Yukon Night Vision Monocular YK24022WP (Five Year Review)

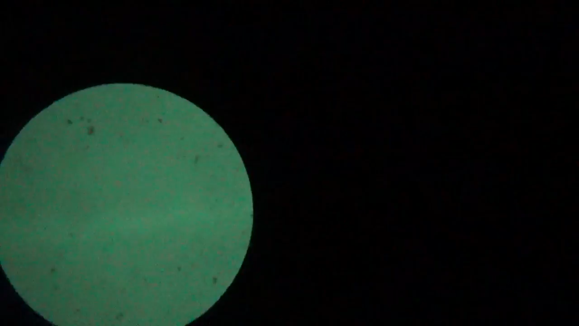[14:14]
i see a streak of cloud going uh there's a cloud going across hopefully you can see that and back up at the night sky we go into some stars